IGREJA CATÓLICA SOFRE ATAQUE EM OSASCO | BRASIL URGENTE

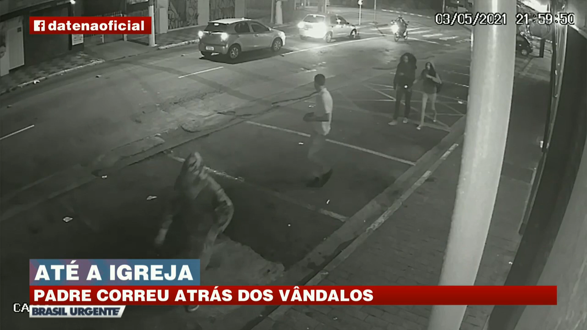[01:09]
Uma das garotas carrega uma mochila. O padre vem logo atrás. Ele ainda conseguiu fazer essa foto do ônibus.